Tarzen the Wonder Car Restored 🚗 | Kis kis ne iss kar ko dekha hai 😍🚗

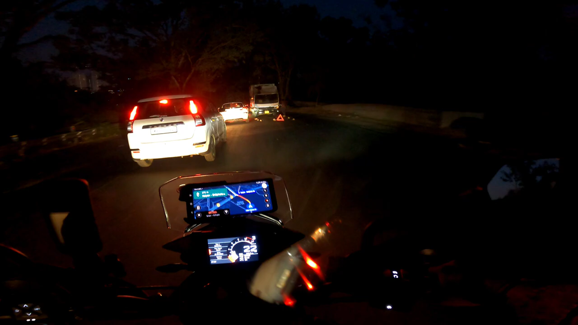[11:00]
अरे भाई क्या हुआ, बंद पड़ गया लगता है वो बीच पहाड़ पे। ओह माय गॉड,
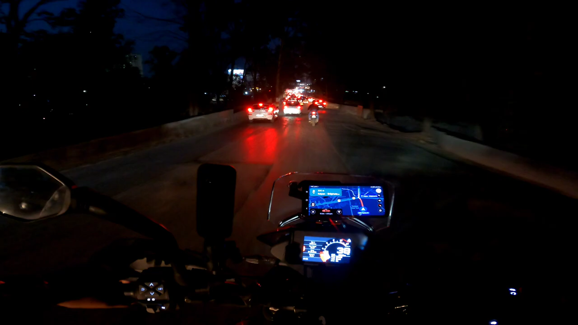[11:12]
क्राउड भाई कितना किलोमीटर है, अभी भी 15 किलोमीटर बाकी है, मतलब बस हमने 10 किलोमीटर ही किया है अभी तक।